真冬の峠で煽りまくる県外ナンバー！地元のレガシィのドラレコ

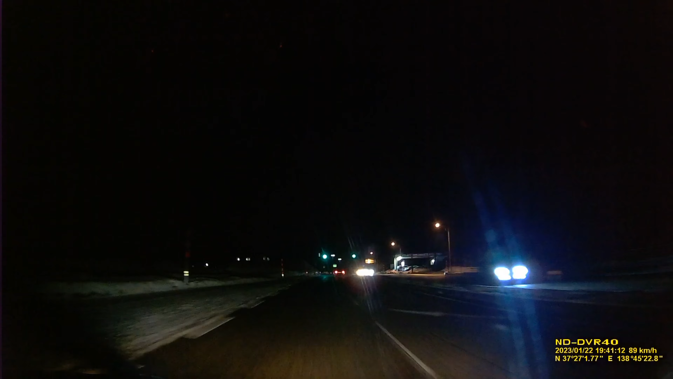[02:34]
そしてまた信号が赤か。
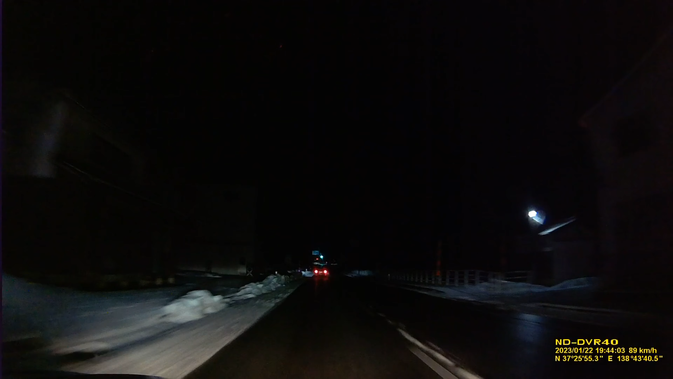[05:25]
いやいや逃げられるわけないだろその車で。しかもさっきの信号は絶対無視したの。